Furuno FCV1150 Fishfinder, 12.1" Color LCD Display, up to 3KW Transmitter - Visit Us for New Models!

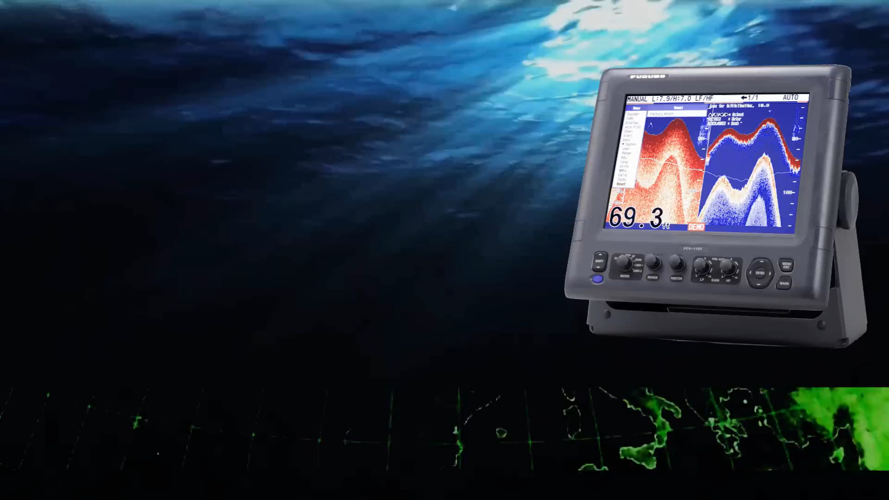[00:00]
Hi, this is Richard Hart for PSICompany.com here with another Marine Electronic product overview.
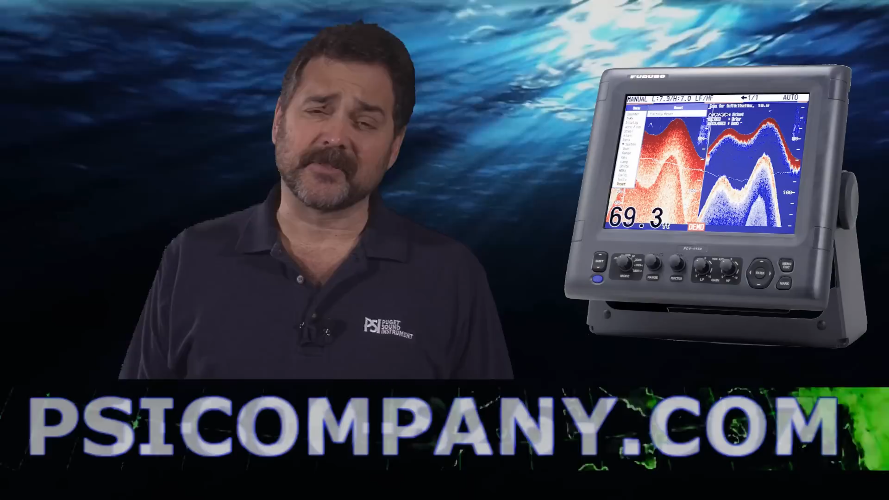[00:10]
Today I'm talking about the Furno FCV 1150 color LCD fish finder. This is a high-definition 12.1 inch color LCD fish finder, extremely bright presentation, excellent in direct sunlight presentations and in areas where it's going to get a lot of light. It is waterproof to the IP55 standard. This is an excellent commercial piece of equipment for commercial fishermen or for serious fishermen worldwide.